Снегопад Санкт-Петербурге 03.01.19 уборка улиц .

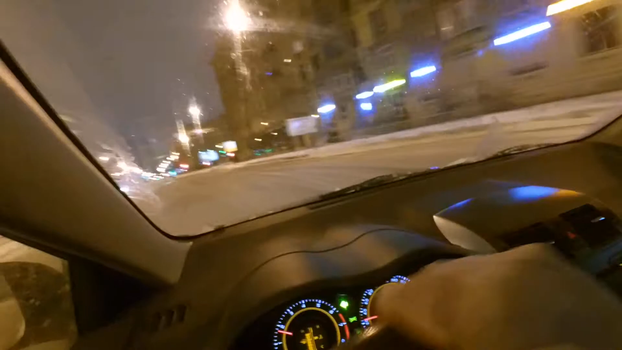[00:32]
Это улица Тепанова Здесь вообще срубили все деревья Интересно так вообще, куда они делись Было
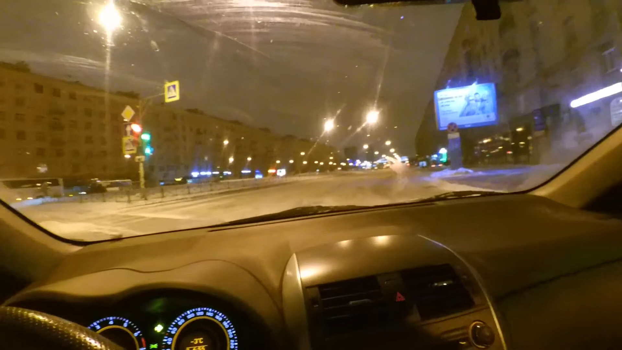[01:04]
Целую аллею деревьев просто срубили Не знаю, куда вообще Что им мешало, что-то деревья Жалко, может что-нибудь построить здесь, конечно Вот здесь, улица Тепанова Ничего пока, конечно, ничего не убирают Олейки вон здесь Скамеечки стоят Стекло грязное Жесть
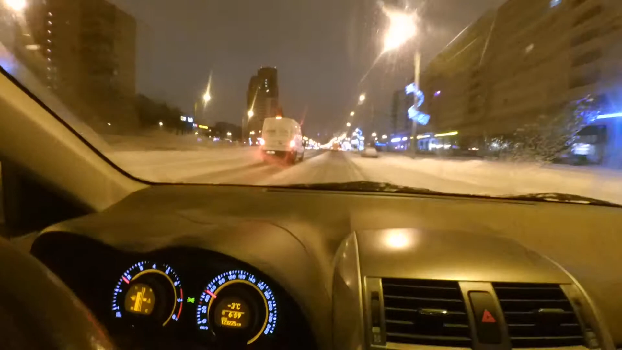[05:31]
Вот Вот пошел Самый Как бы вот на Площадь Не знаю, как называется
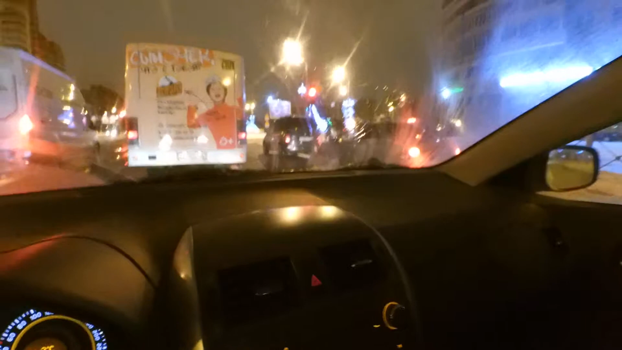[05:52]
Здесь кинтеатр Славы был когда-то В общем, перекресток Славы и Бухарестской О, пошли Украшения Вот так вот Такие всякие фигурки Красивые новогодние Ну,
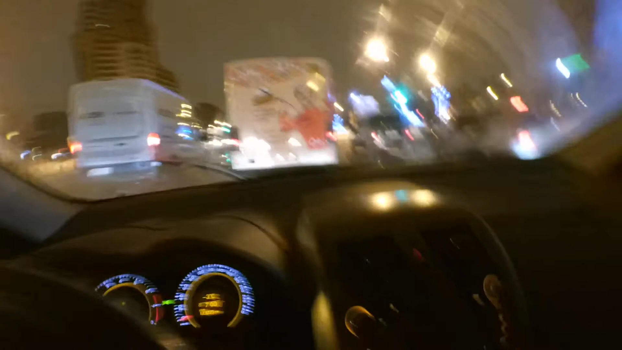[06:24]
город на самом деле Центр Потом видео попозже сниму Если успею Что-то просто
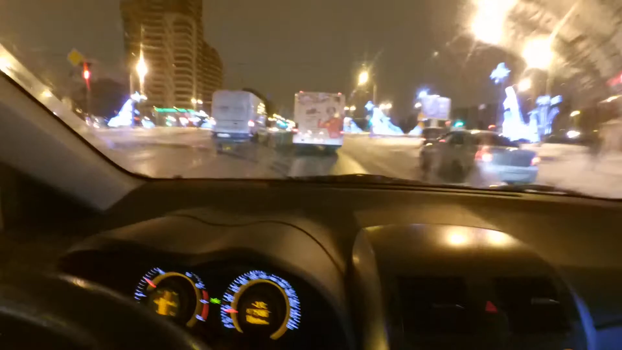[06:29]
Работы много Вон они Здесь и там Может вечером Сегодня Сюда поедем С ним Парк интернационалистов Вот он здесь
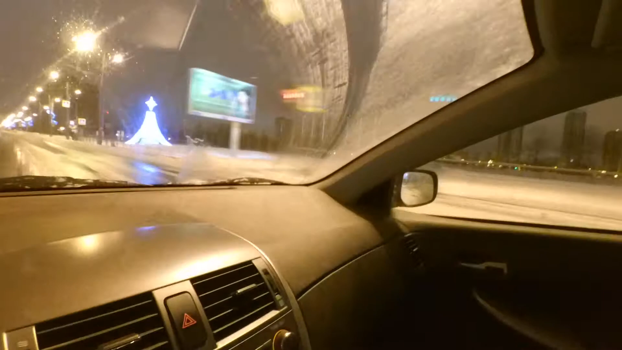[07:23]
Люди третьего Наверное, уже на работу Выходят Потихонечку Так что Работать-то кому-то надо Конечно А это лучше будет Гамбургская площадь Здесь так Елочка Газпромовская Ну,
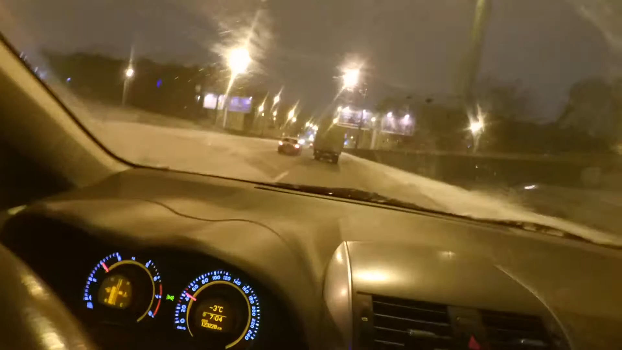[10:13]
Понятно, что почти доехали Да, дома Скользко, но я так особо и не гоню Нормально Вон еще украшения